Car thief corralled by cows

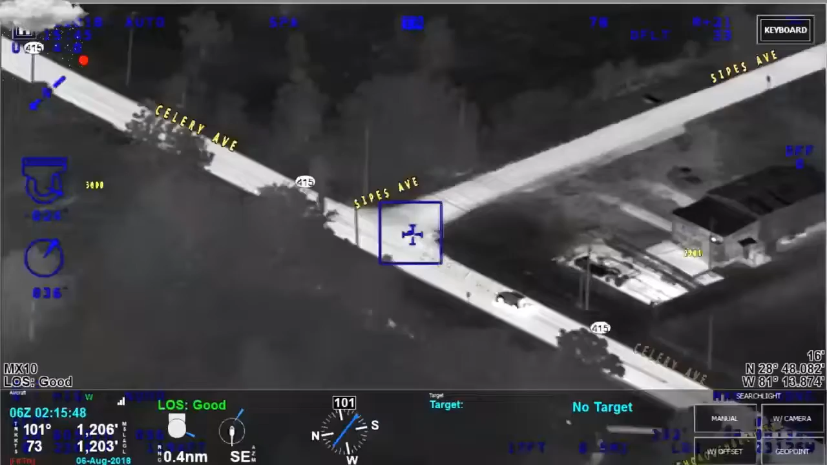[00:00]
Turning right on to Sipes, southbound Sipes Avenue. Oh, signal 4. Signal 4, Sipes and Celery. Bailout.
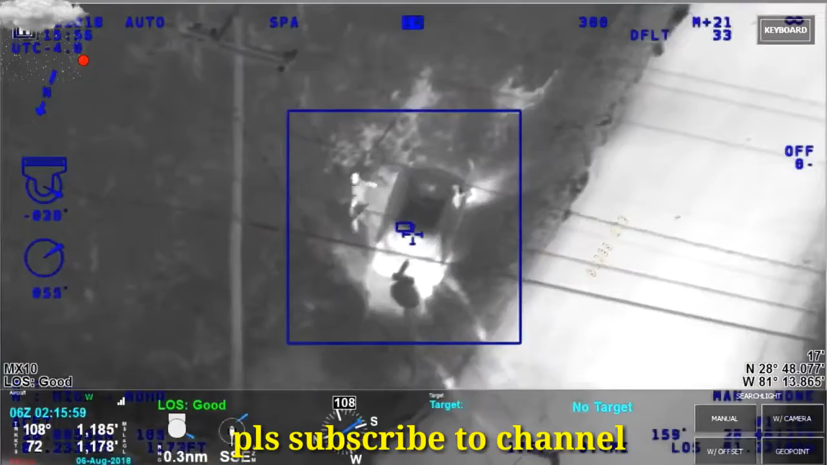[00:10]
Okay, driver's bailing. Still got a passenger in the vehicle.
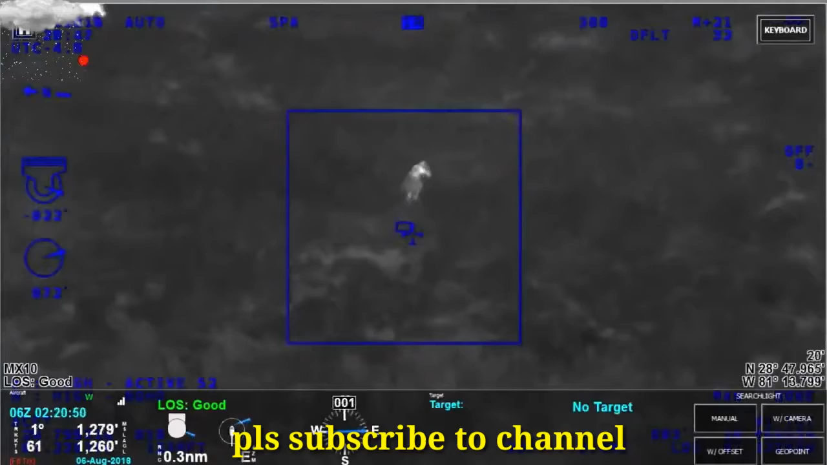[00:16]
South and east of you. Actually, the large group of cows is following her for a good visual.
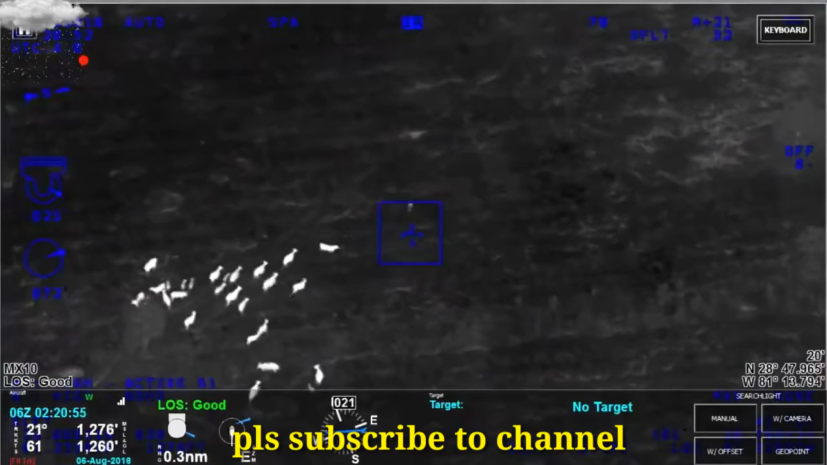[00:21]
Looks like they may attack her.
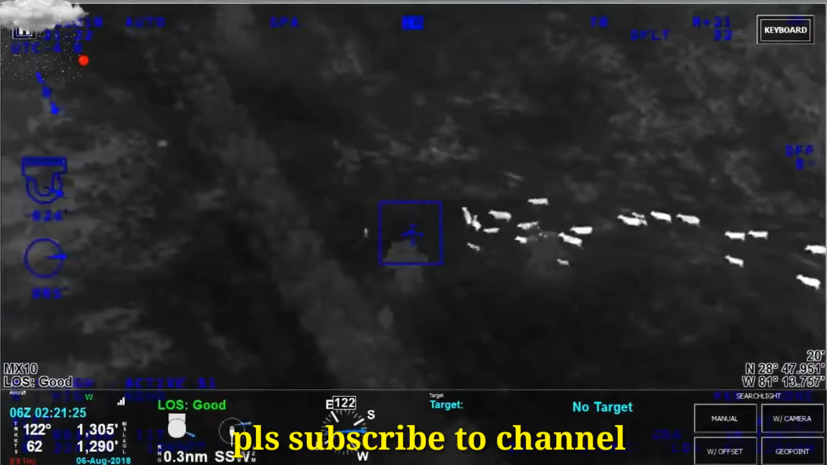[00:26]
1-2 alert. I'm going to give you my flashlight. You can tell me where to go from here. Keep going southeast.
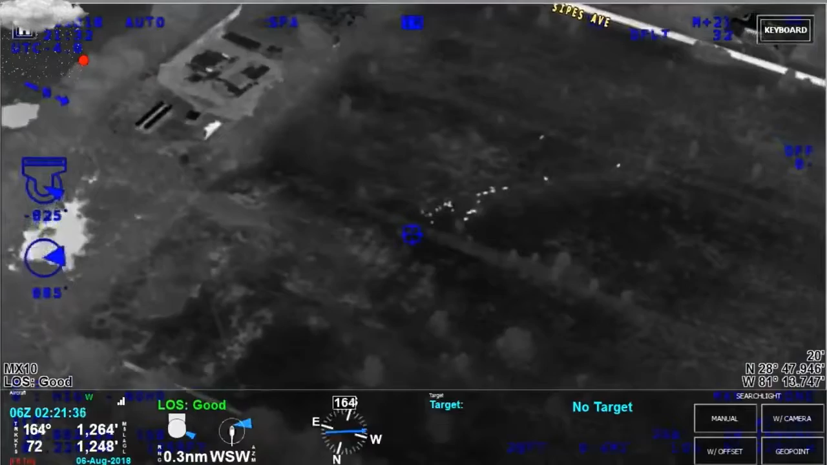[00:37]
Come down Brisbane or side?
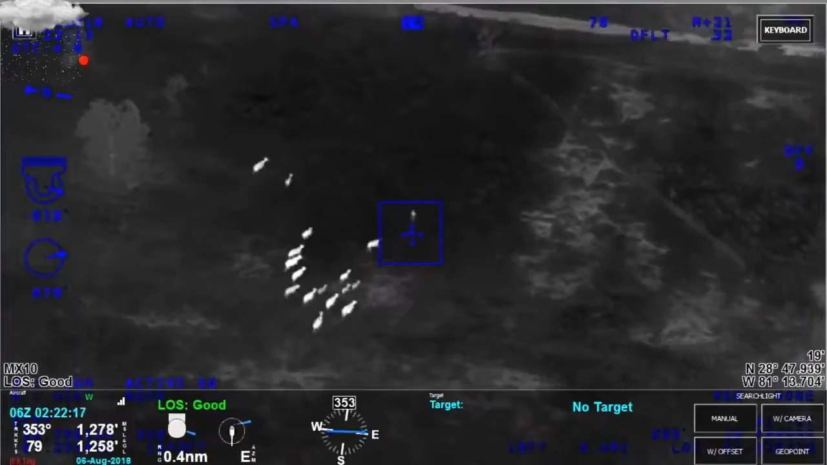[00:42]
All right, alert. We got her lit up.
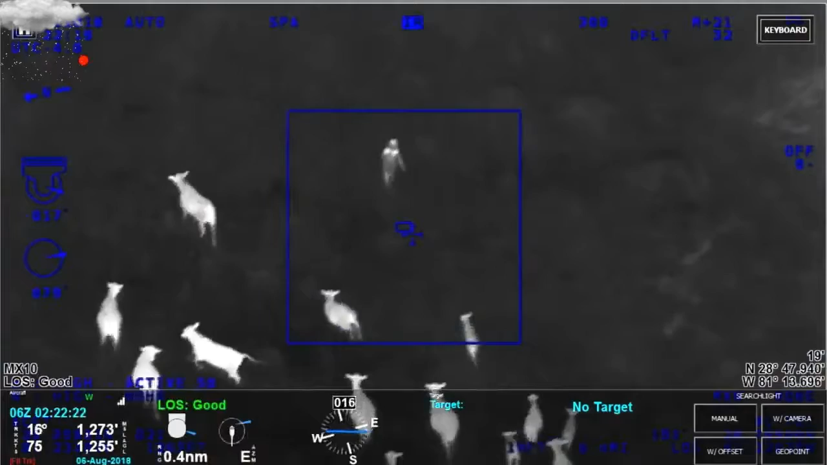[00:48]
Hey, alert. Sanford.